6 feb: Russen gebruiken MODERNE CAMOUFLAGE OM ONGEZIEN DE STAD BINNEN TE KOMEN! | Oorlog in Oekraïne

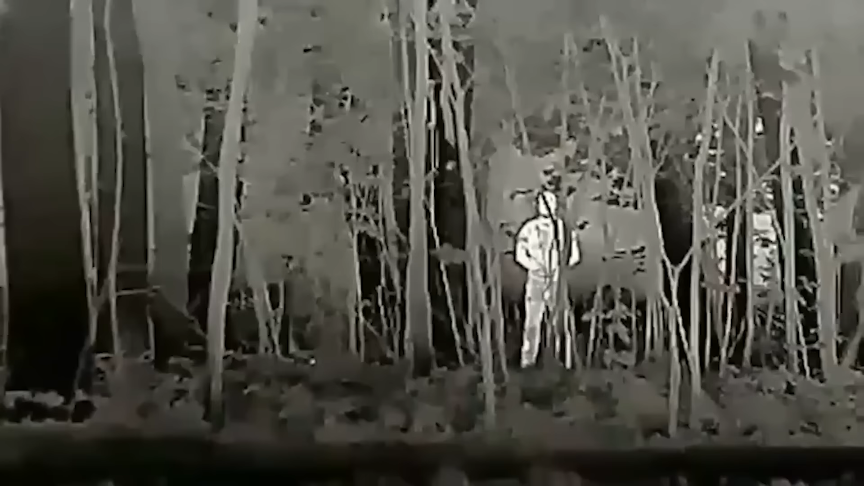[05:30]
En een andere bron deelde dat de Russen een nieuwe technologie gebruikten om onopgemerkt te kunnen gaan. Het lijkt erop dat de Russen kleding hebben gedragen waarmee ze onzichtbaar waren voor warmtekamera's.
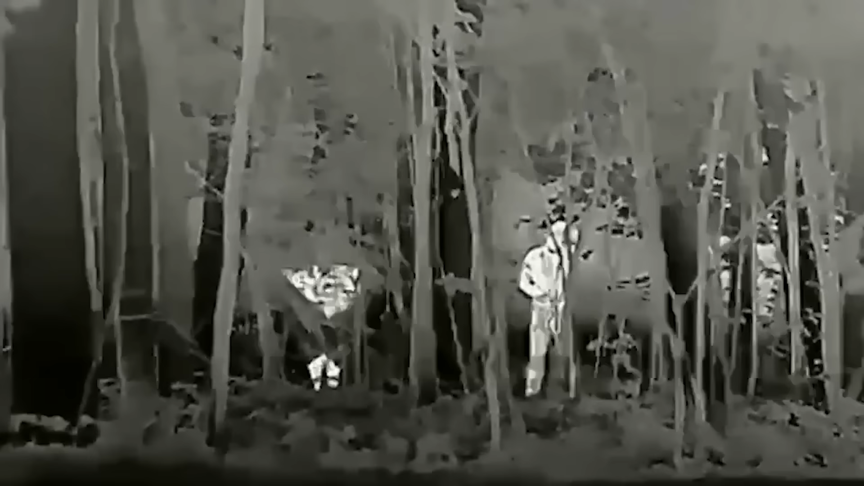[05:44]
Oekraïnes gebruiken dan ook vooral dit soort warmtekamera's om de contactlijn s'nachts te bewaken.
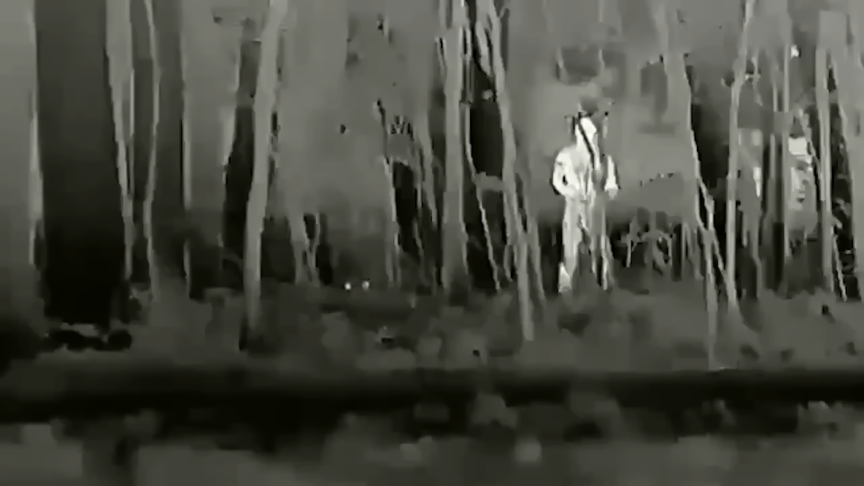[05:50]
Nu is het aan de Oekraïnes om zich snel aan te passen aan deze situatie en de nacht terug te nemen met nachtzicht, warmtekamera's en bewegingssensoren.